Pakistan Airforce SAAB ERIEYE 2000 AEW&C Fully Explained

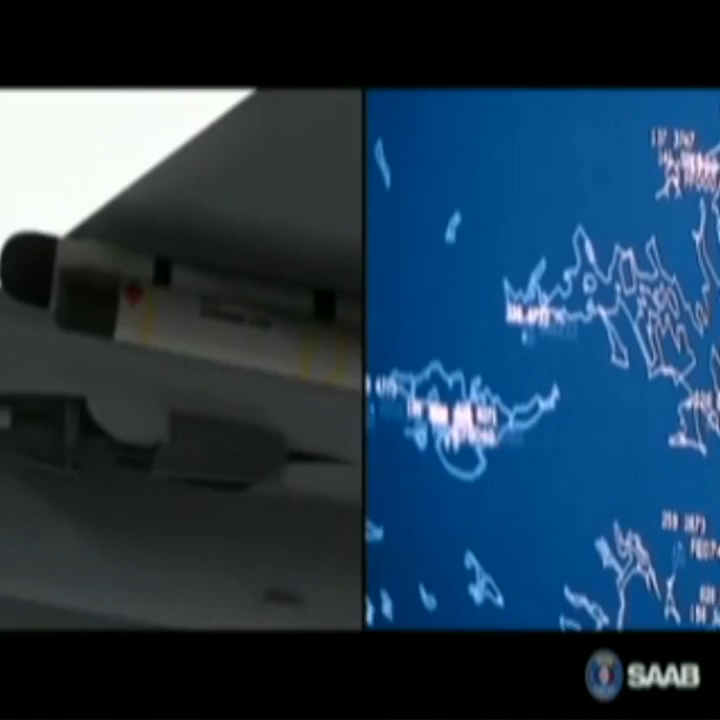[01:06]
It's extremely resistant to jamming and works extremely well in dense electronic warfare environments, with heavy radar clutter against targets at low altitudes.